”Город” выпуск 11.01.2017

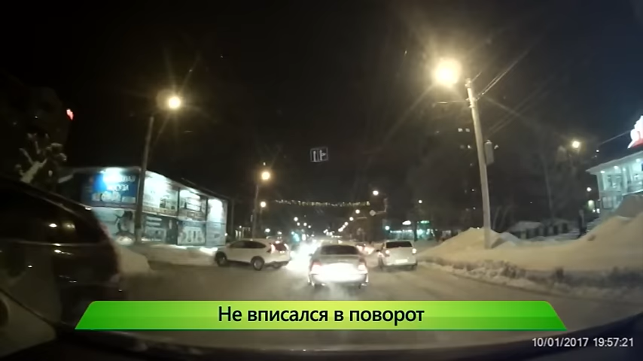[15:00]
Такого маневра водитель встречной лады не ожидал. Мужчина нажал на тормоз, но было поздно. Автомобиль начал скользить, но до провокатора не докатился. По пути врезался в Шкоду. В итоге от необдуманного маневра водителя Хонды пострадали сразу два автомобиля. Сама Хонда не пострадала.